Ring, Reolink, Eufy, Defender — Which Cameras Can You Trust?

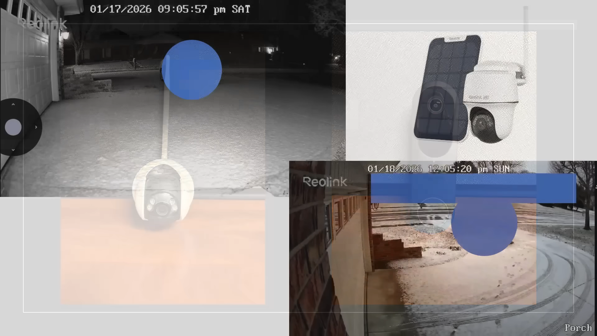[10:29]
I was pleased with both the night vision and daylight performance of the pan and tilt camera.
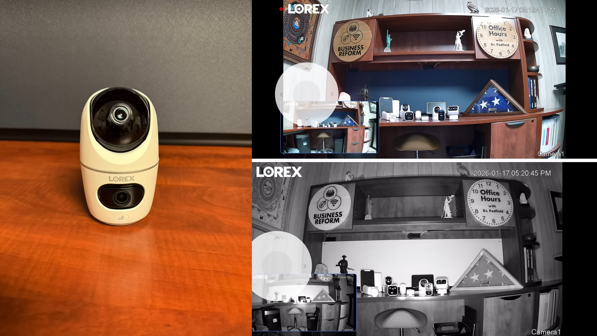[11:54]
I only hooked it up for testing purposes as I do not have any internet connected cameras in living spaces in my home, but I was especially impressed with the night vision capabilities of this camera.